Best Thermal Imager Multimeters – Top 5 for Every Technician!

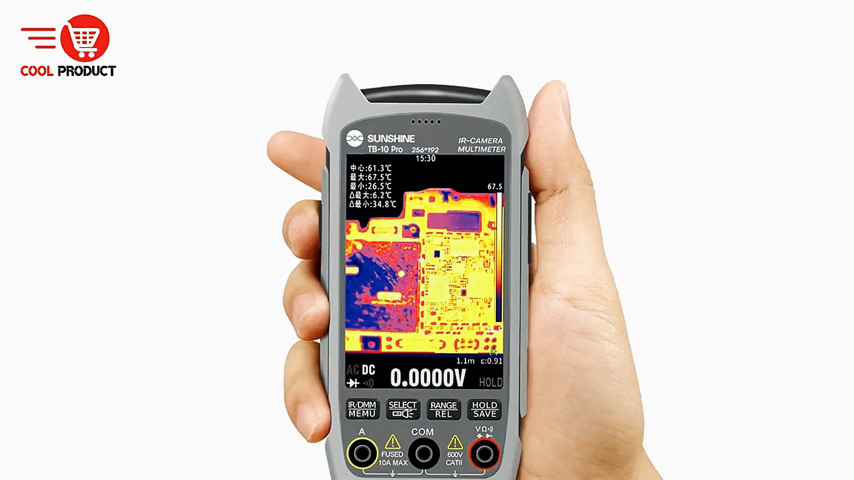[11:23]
imager and multimeter provides a comprehensive solution for electronics diagnostics,
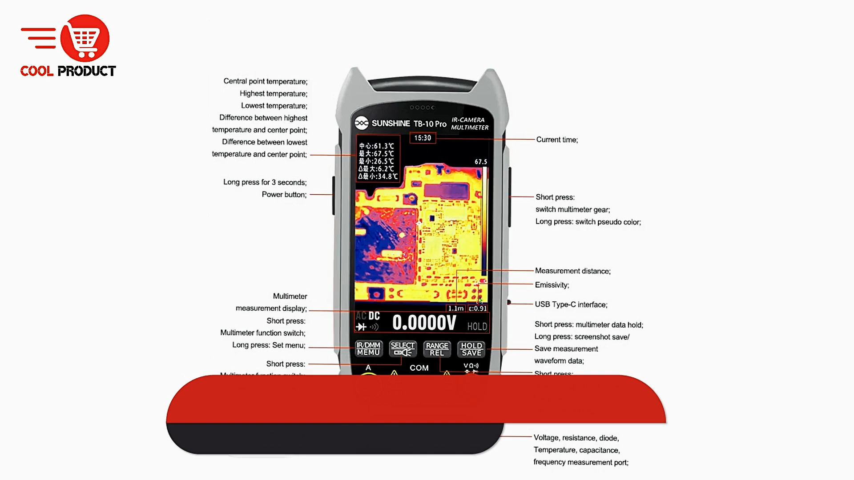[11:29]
On screen: spot 61.3°C, max 67.5°C, min 26.5°C
combining detailed thermal analysis with precise electrical measurements in a single, portable device.